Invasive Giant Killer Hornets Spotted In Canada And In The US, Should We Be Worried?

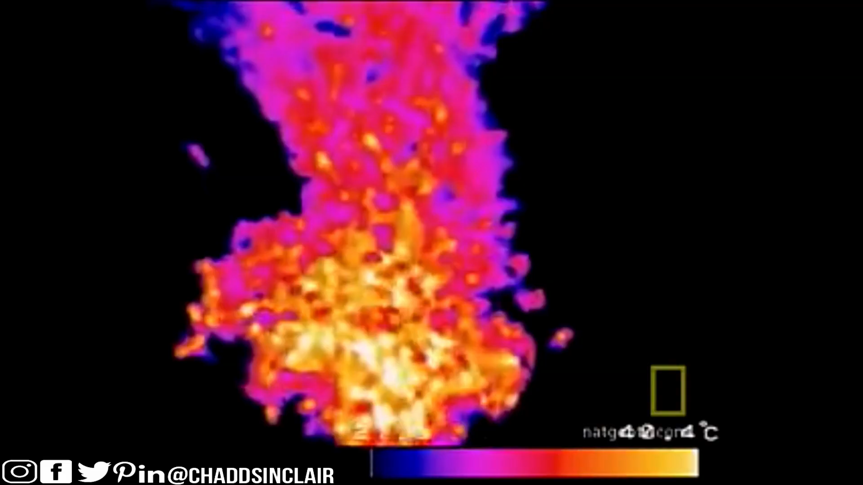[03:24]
Gradually raising their collective temperature to 117 degrees Fahrenheit. Japanese honeybees can tolerate a temperature of 118 degrees.